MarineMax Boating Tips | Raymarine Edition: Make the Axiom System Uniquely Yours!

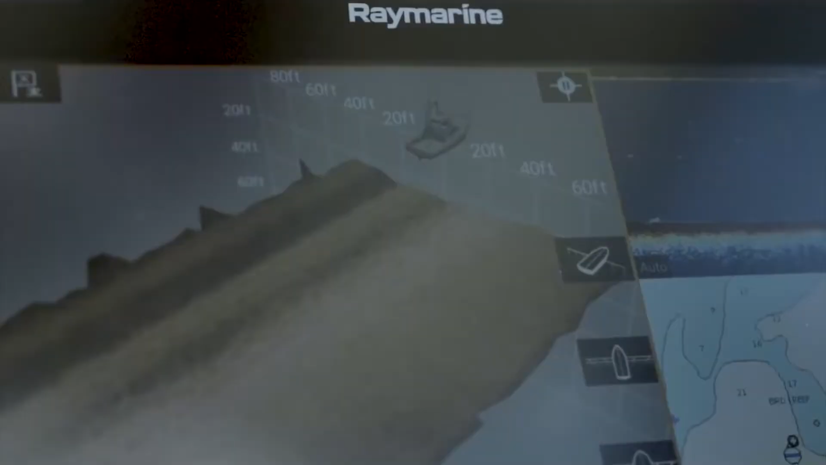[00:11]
We've got three 16-inch screens on this particular boat. Today, we're going to go through and figure out how we can make these units uniquely yours.
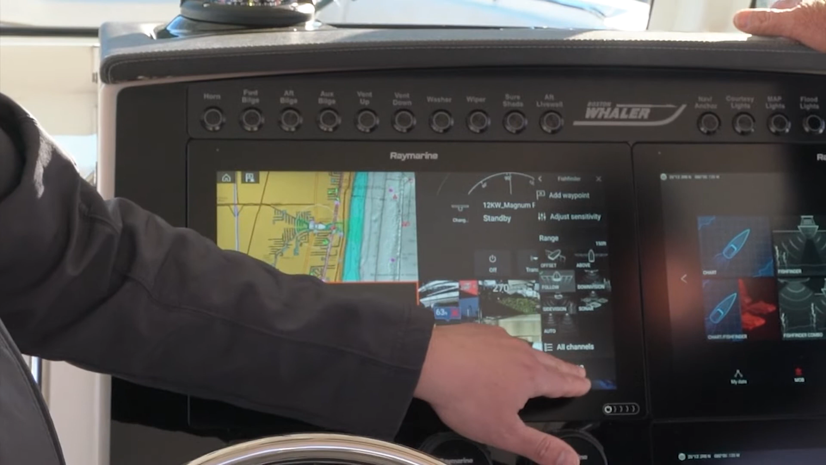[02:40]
The gears always mean settings, and out here for this particular page,